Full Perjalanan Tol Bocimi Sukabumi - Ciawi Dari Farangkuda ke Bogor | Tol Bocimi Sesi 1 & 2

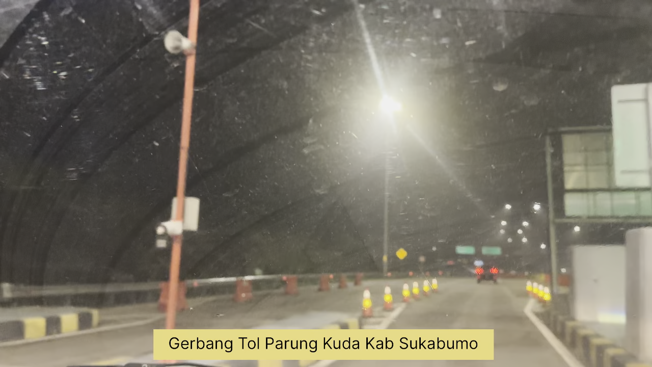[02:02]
Kita akan melihat seperti apa kondisi tol Bocimi ya guys.